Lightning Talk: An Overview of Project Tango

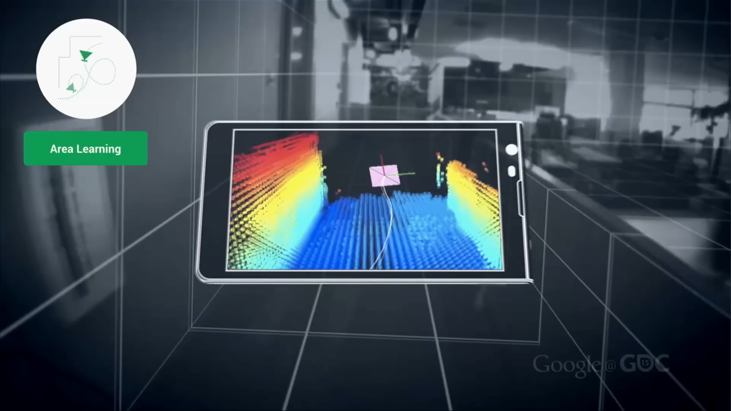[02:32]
Third, a Tango device has the ability to learn and remember its surroundings, and it recognizes those areas on a subsequent pass-through and then refines its map each time, so it gets an increasingly better model as it goes through the same area.
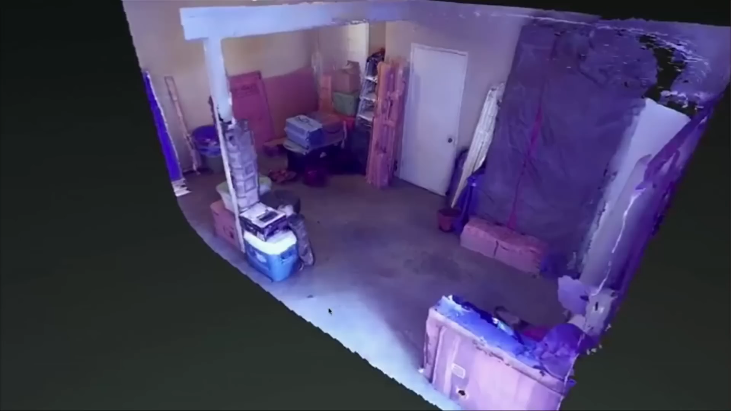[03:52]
Or maybe even more important, Tango can allow people to quickly scan in their surroundings, both the boundaries of the room and its contents, and that'll let you make games in places where people actually live, which I think is going to be very exciting. So for example, a whole new genre of games would be actual stealth games.